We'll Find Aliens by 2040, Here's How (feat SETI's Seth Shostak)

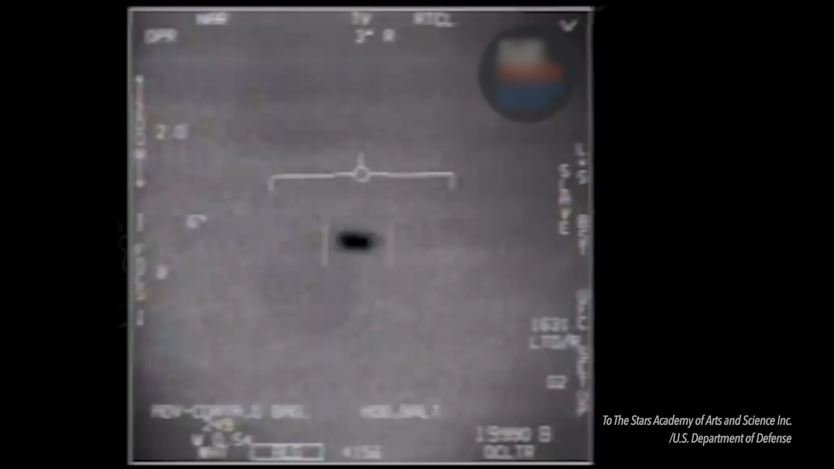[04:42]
And it was started because allegedly a giant flying Tic Tac was allegedly spotted off the coast of San Diego with instruments, you know, radar and such.